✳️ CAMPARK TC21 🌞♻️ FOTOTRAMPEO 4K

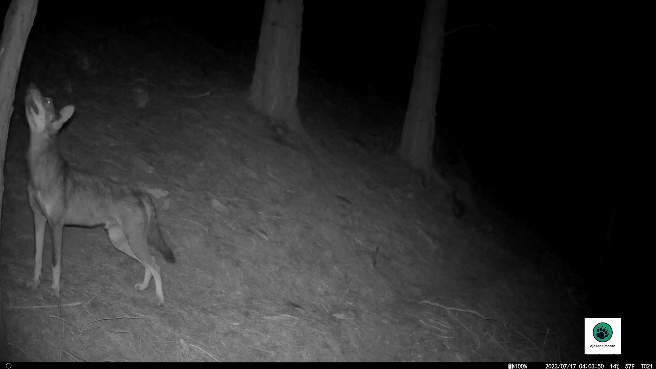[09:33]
incluso cuando se encuentran a distancias inferiores a un metro. Y por contra, como hemos dicho otras veces, veremos los animales más pequeños dentro del encuadre y además tendremos un poco de distorsión de la imagen en los laterales.